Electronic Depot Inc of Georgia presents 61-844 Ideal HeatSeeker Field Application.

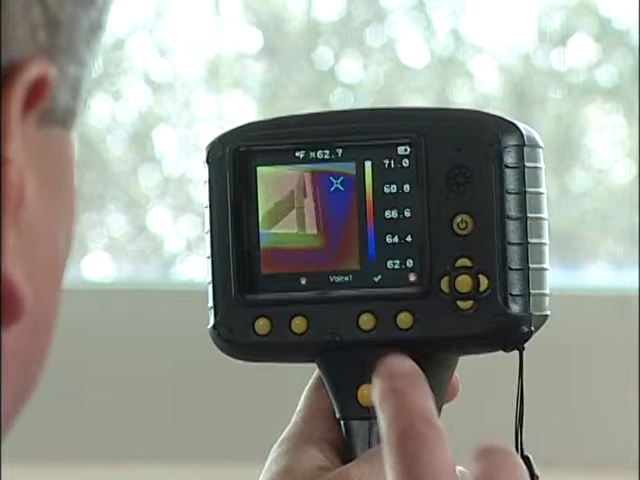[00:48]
On screen: spot 62.7°F
Upon completion, the images are copied to the PC and the Thermal Vision software is used for further analysis.
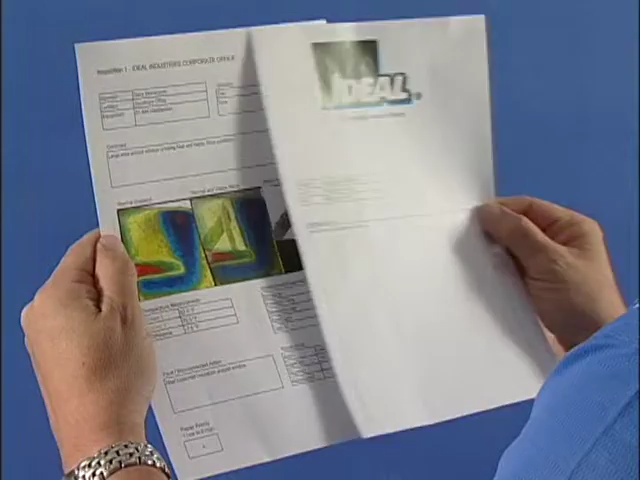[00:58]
A full report showing the areas where additional insulation is needed to stop heat loss around the window,
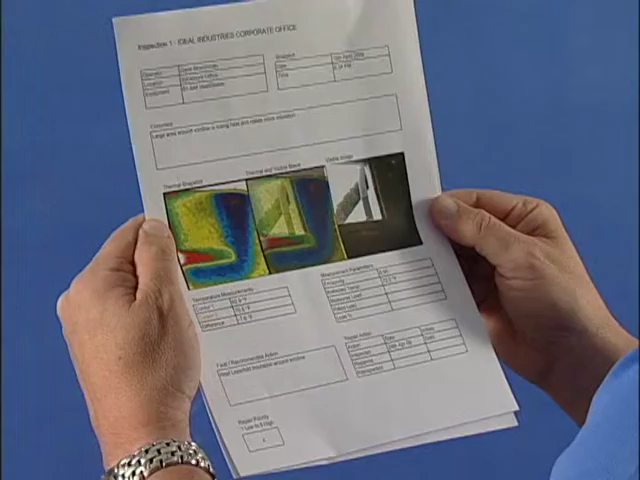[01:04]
or the need to replace a leaking window pane, can be provided to a contractor. The ideal heat-seeker thermal imager is designed to provide dependability, durability, and performance.